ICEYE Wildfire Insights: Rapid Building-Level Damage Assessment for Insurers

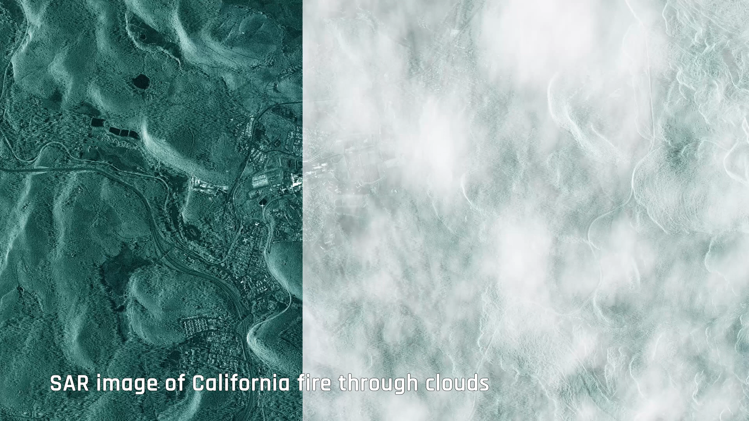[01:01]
we're able to look through this column of contamination and get a clear view as to how these events are unfolding.